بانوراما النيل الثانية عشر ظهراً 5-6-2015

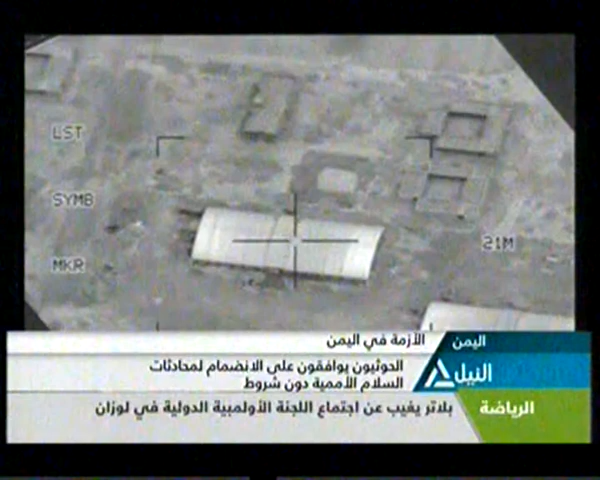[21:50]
خزن أسلحة في قاعدة حمزة العسكرية في محافظة إب ومعسكرا للحوثيين في محافظة ذمار وسط البلاد الغارات أعقبها دربات جوية كثيفة